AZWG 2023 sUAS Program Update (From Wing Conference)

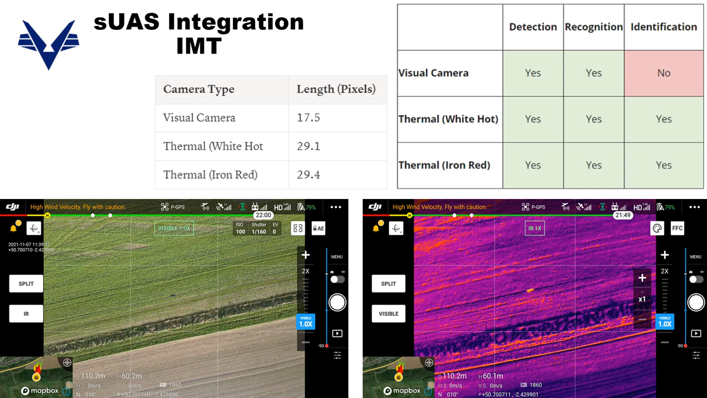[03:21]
and then gimbal orientation of negative 90 degrees. You can see two example photography shots of that. Then based on those captures, the target's profile in pixels is given, which then feeds mathematically into your detection, recognition, and identification chart. And so this is a great baseline when starting to make decisions about how to conduct search missions.
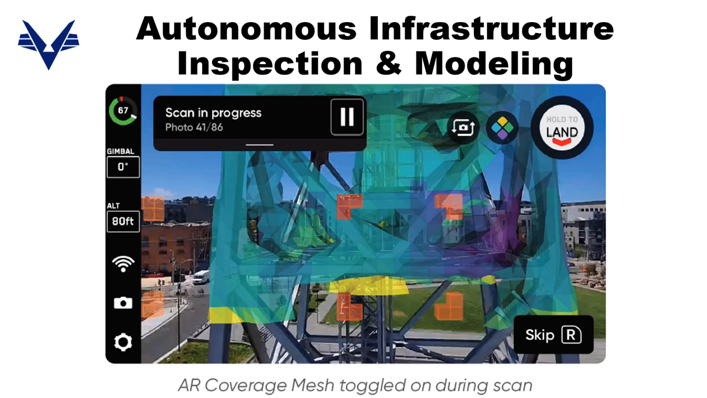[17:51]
Then it flies around capturing photography. As overlapping coverage of the target increases, coloration changes to purple.
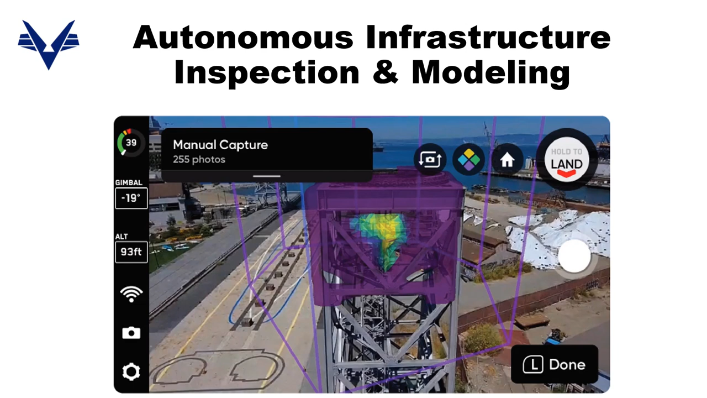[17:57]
You can see that in this augmented reality overlay that they offer. Then you can review from your controller the edge view model to ensure proper coverage.